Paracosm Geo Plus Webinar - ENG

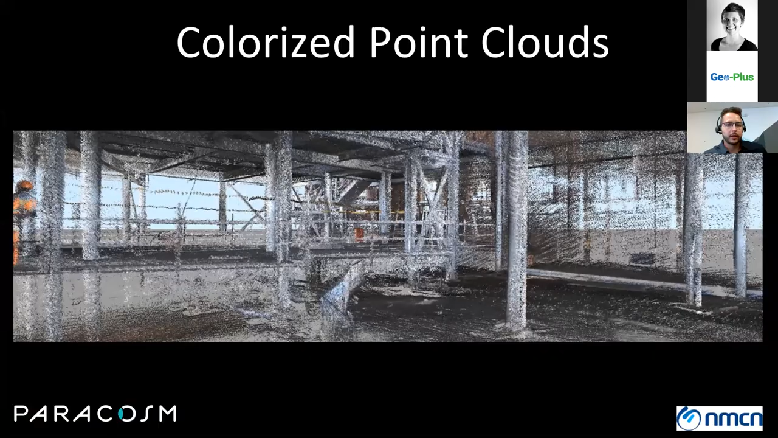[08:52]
If you walk a little bit faster, the density is a little bit less, a little bit more sparse. And you can see our system
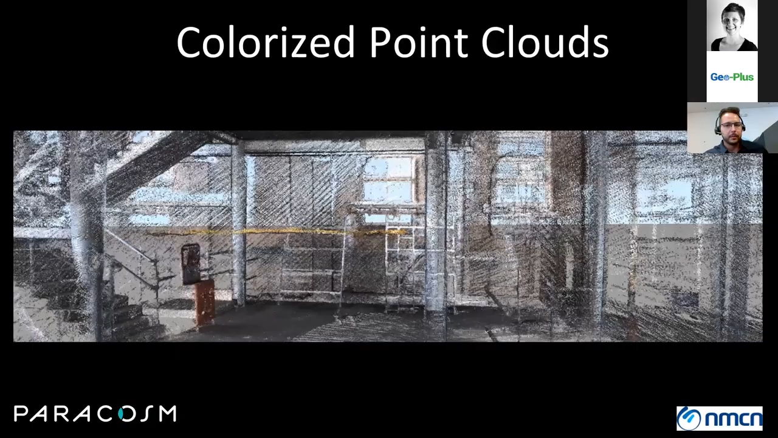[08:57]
outputs a colorized point cloud automatically.
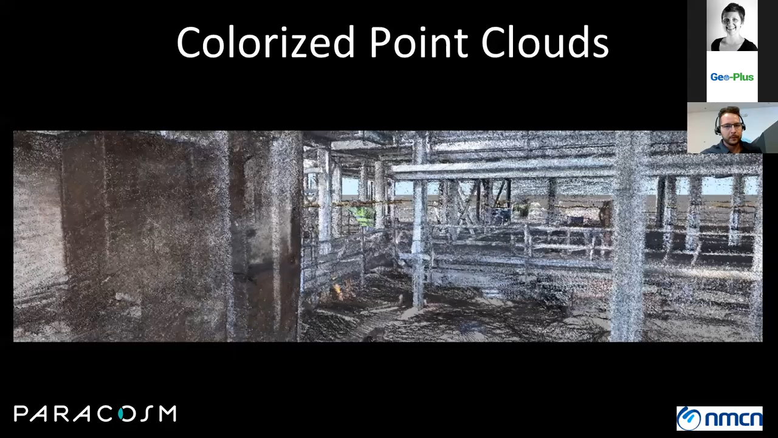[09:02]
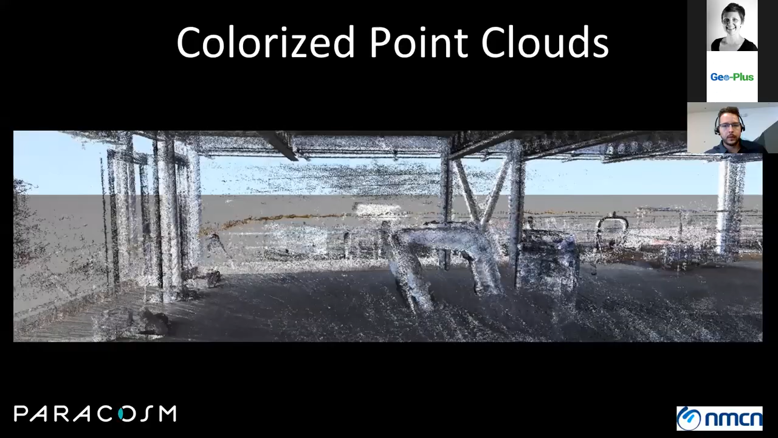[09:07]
Basically, the PX80 consists of the main aspect is the LiDAR. So we're using the Velodyne VLP 16 LiDAR.
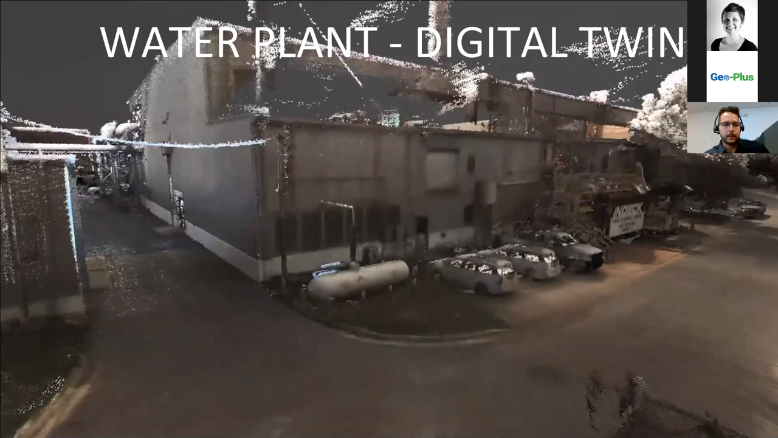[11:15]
Just a couple other views of the data. The data is automatically colorized.
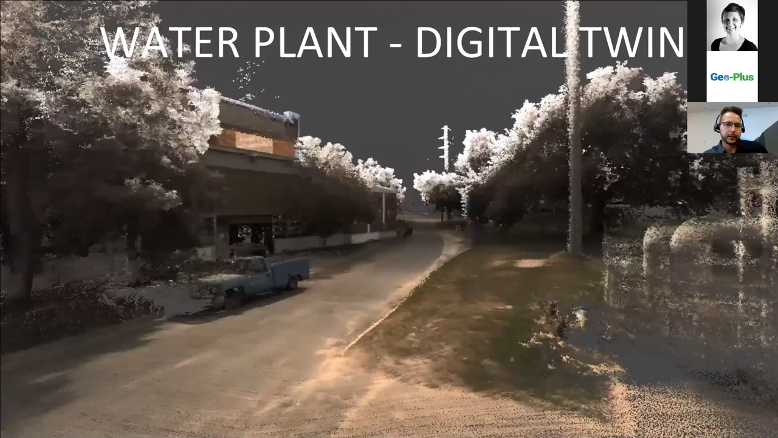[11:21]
So everything you're seeing here is a single scan. So does not require multiple tripod setups.
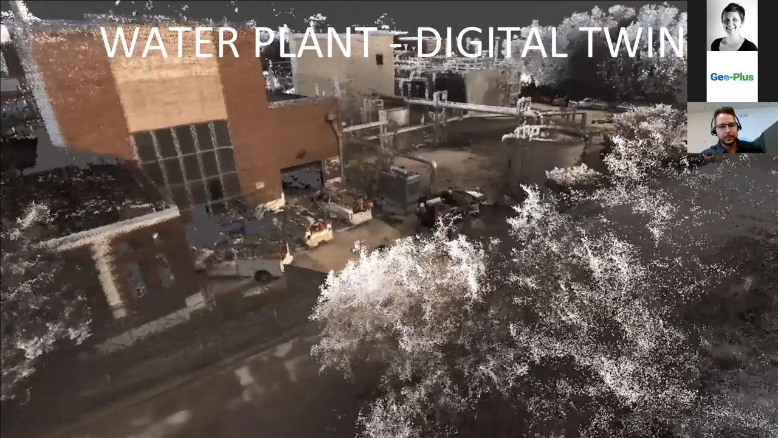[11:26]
Instead, this is just walking around the exterior of this environment.
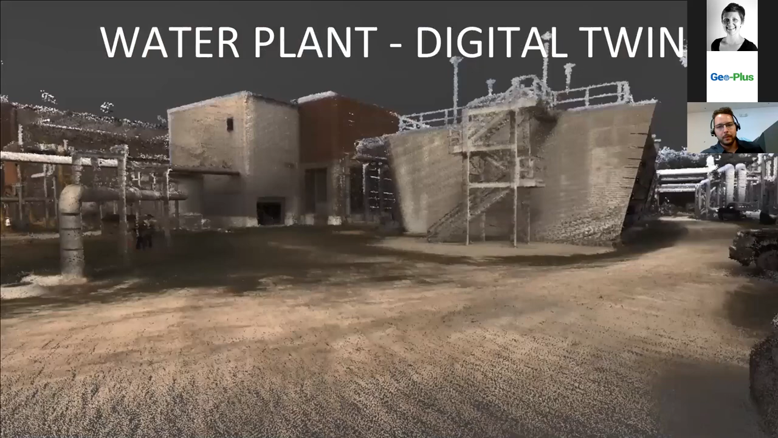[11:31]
And you captured all of this and I think it was like an 11-minute walkthrough.
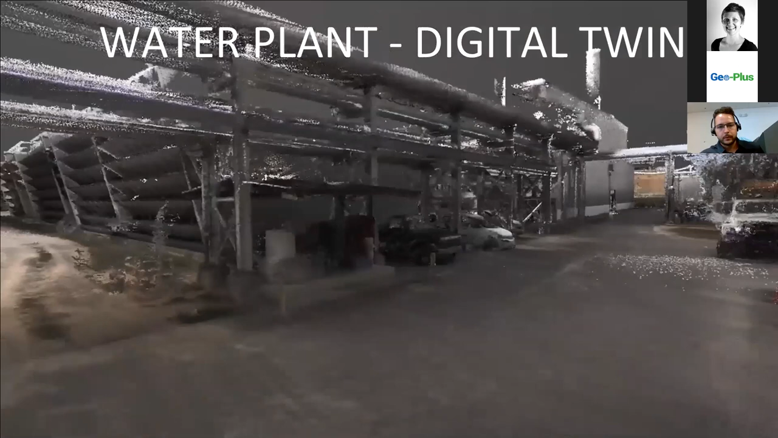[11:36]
And that is one of the big benefits of a handheld system is you have that speed
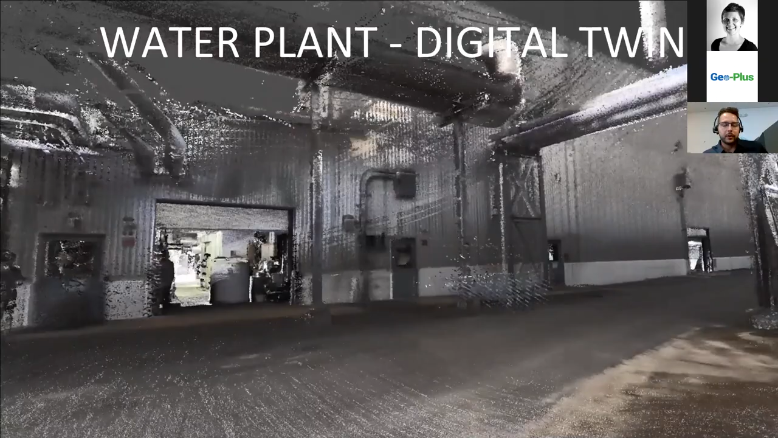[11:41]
and time savings compared to a terrestrial system,
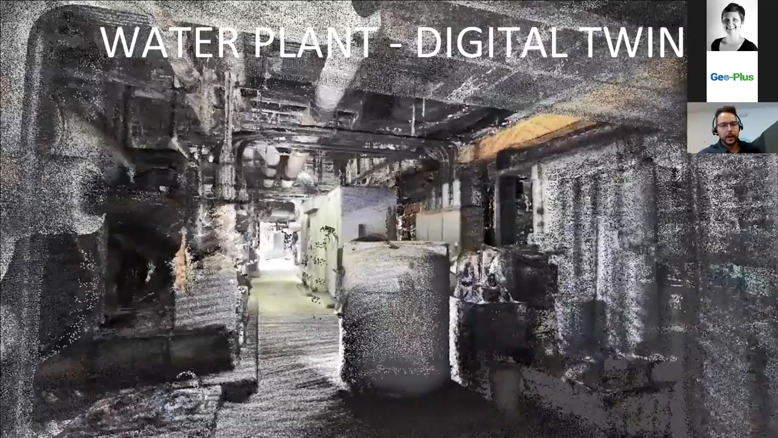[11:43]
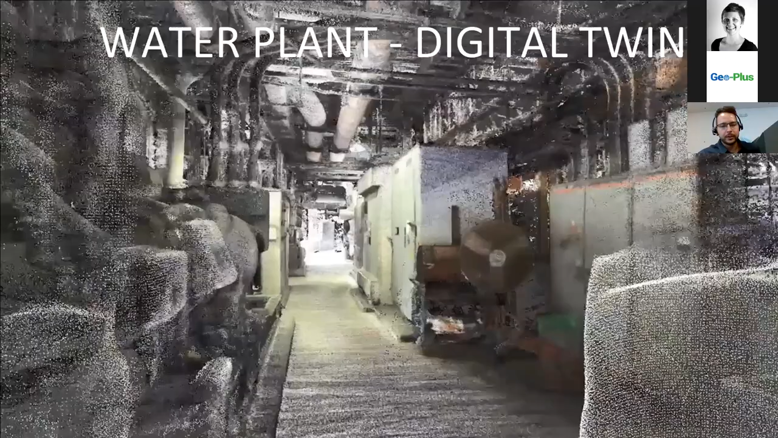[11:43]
which, you know, would be maybe 30 to 50 scans. Tripod setups like for this type of environment. So that's a big part of the time savings that you guys see with the handheld system.
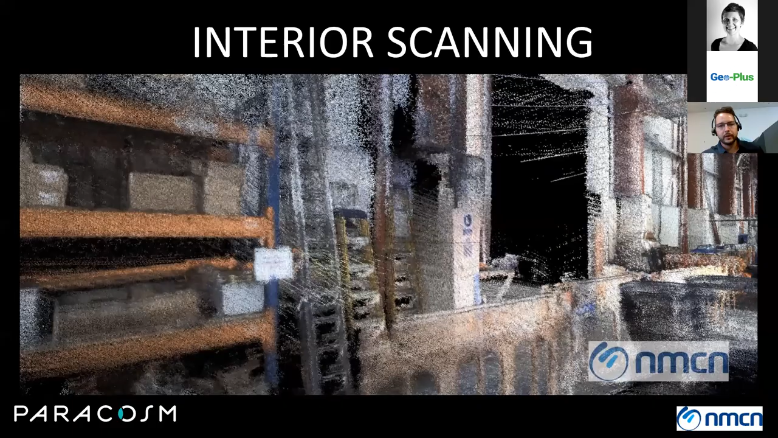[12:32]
A couple other examples of like an indoor warehousing environment. And this is like really where the SLAM systems
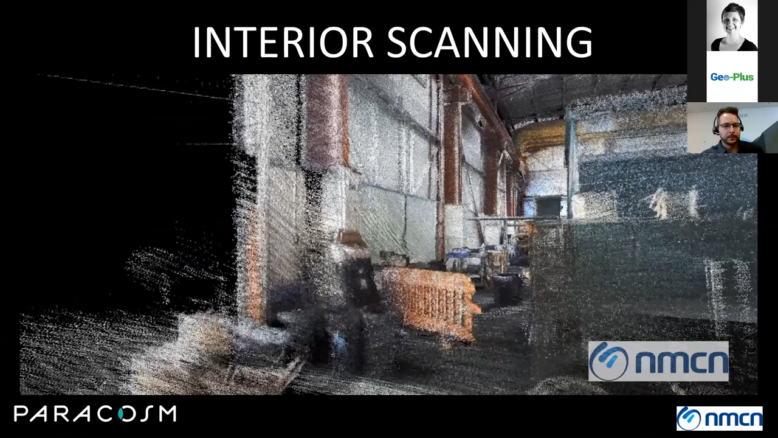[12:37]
can give you a huge time savings.
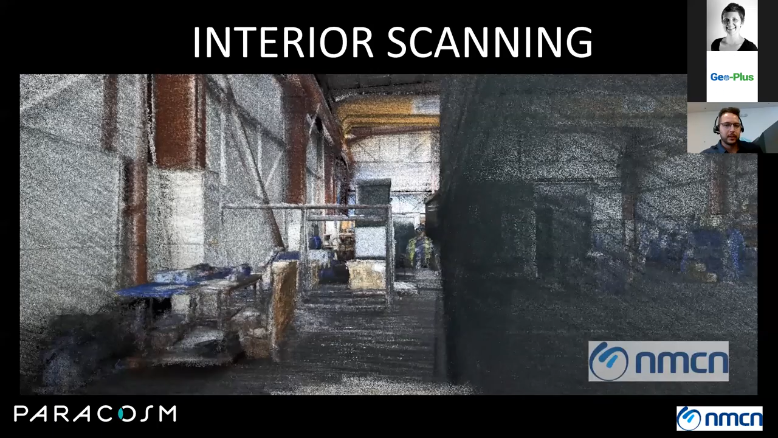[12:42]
Because a terrestrial system working in such a complex environment is just,
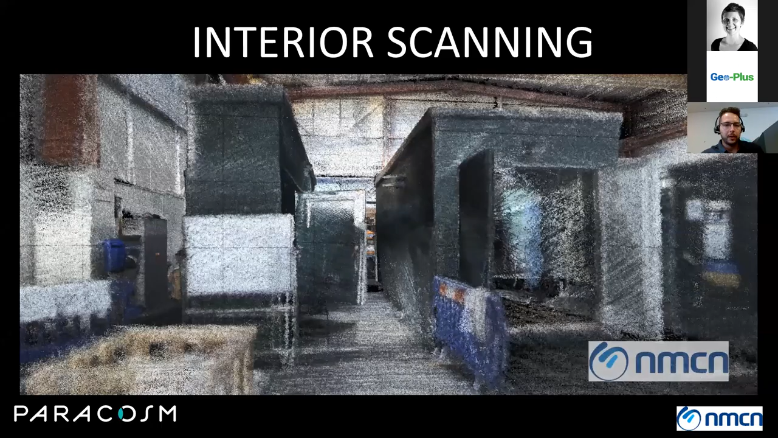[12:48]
as you guys are probably very aware, a very kind of slow process.
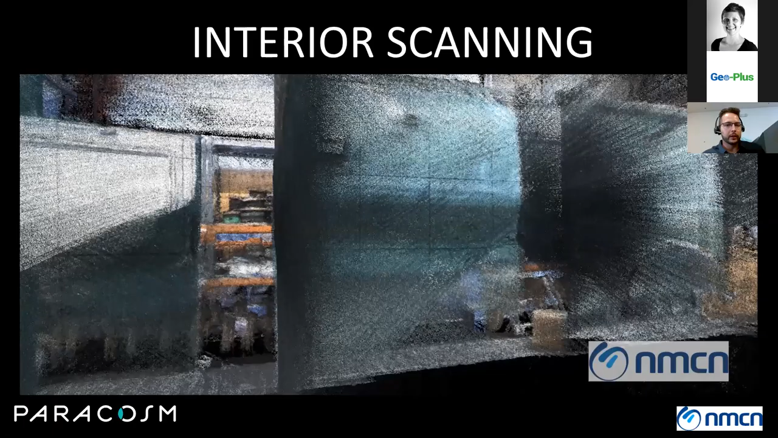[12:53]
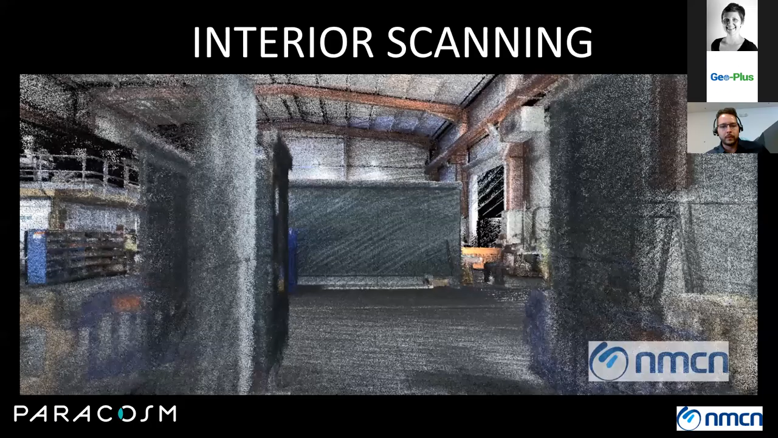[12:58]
The PX80 also works well in like exterior environments. Basically, in the time it takes you to walk a block, you know, walk down a street. And you can capture all the environment of that area.
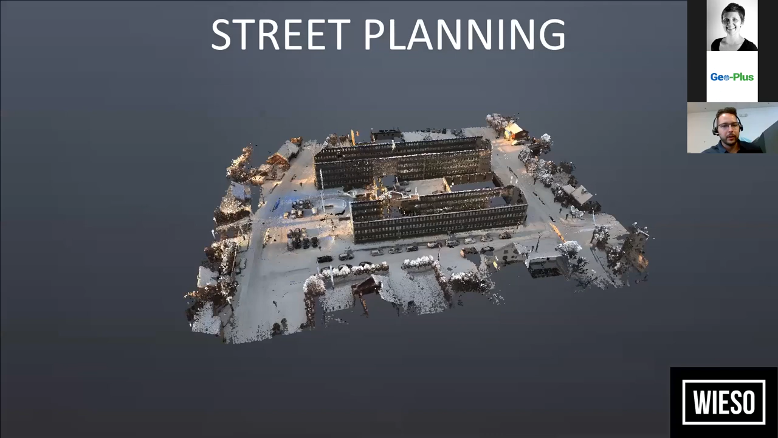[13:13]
So that's part of the unique part of the flexibility of the system is both kind of for these large areas, you can kind of walk in,
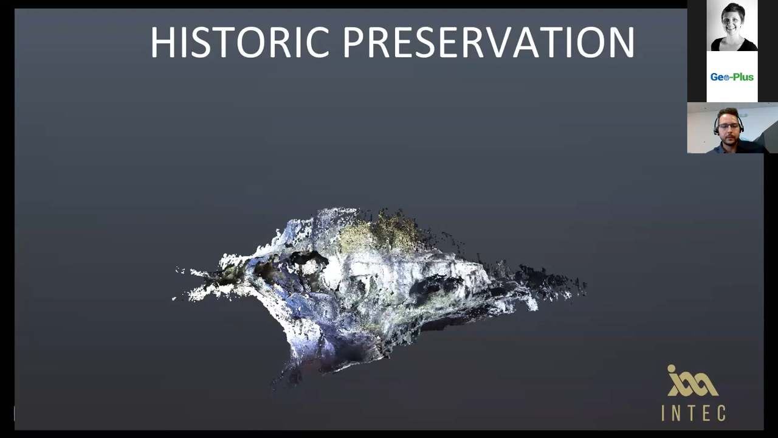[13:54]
This was of a, I believe like some type of architectural site.
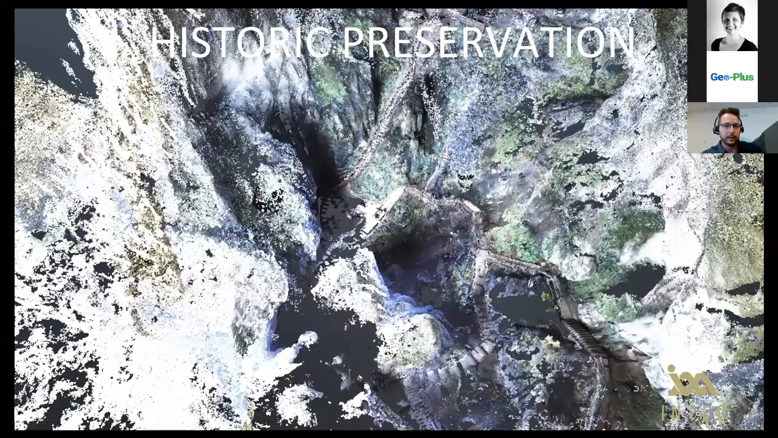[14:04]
Um, so very kind of steep staircase going down into a tight cave-like environment.
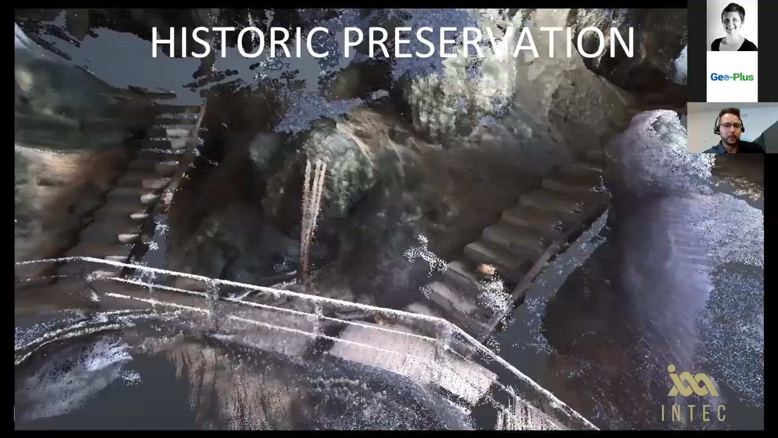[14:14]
Um, so for the scan, they just walked along the main path as they were walking down to this cavern. Um, and you can see the generator full colorized point cloud from this, uh, just walk down this environment.